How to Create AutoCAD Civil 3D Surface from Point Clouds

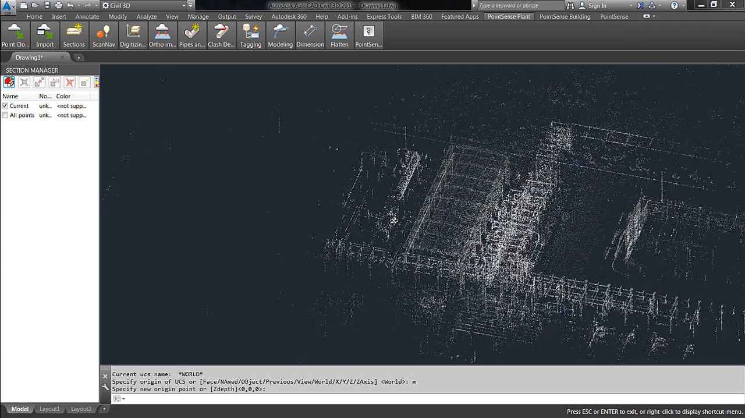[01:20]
The reason for this, you'll see in the next step, but essentially you're setting your level to be plus or minus in comparison to. So, once you've done that, what you want to do is go to the modeling section of a qubit ribbon, and in the bottom right, you're going to see Plane Analysis. So, what we're going to do here is choose the XY option, and if you have any other results chosen, go ahead and uncheck them, and we're only focusing on grid of points.
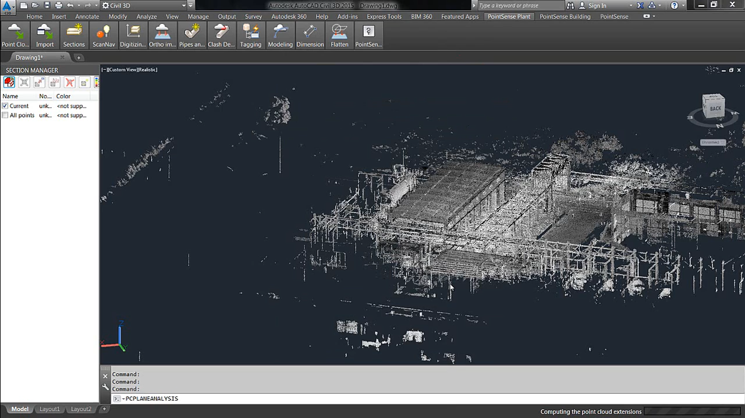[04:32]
And what it's going to do is start counting the points, and then it's going to start plotting them using the settings that we provided. Okay, so it went and plotted these points, and just to give you an idea, this current point cloud is about, I believe, 40 scans, quite a few points,
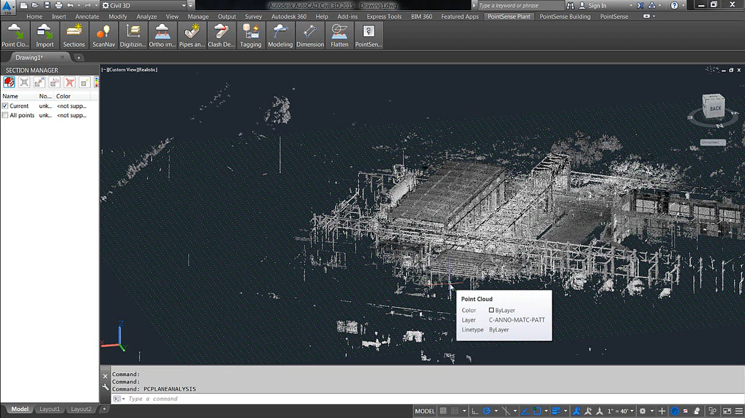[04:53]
somewhere around 600 to 800 million.
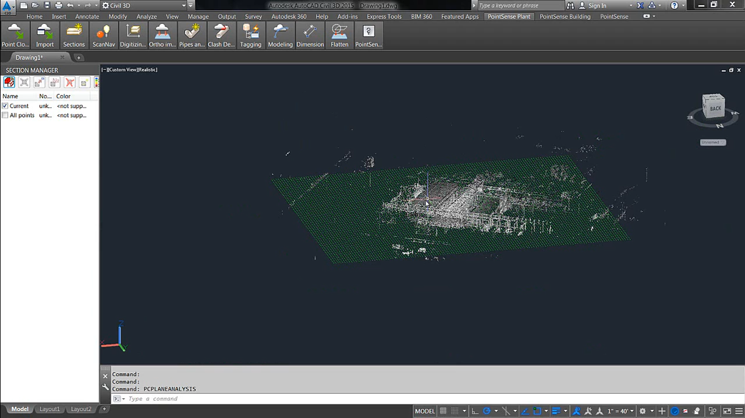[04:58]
Now, if I turn off the cloud, you'll see that all of these points are restricted to plus or minus 12 inches, and it also, you know, removed points that were part of any object taller than 12 inches.
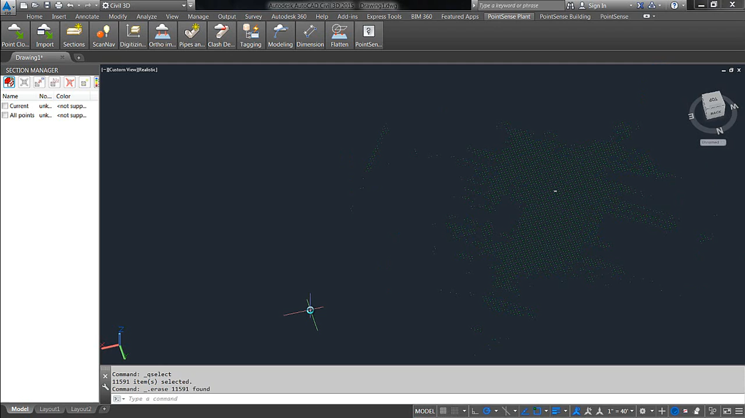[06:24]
So, all of those points that were plotted at that location were basically gaps in data or something like that. In a future release, we'll actually have that as an option to do that automatically.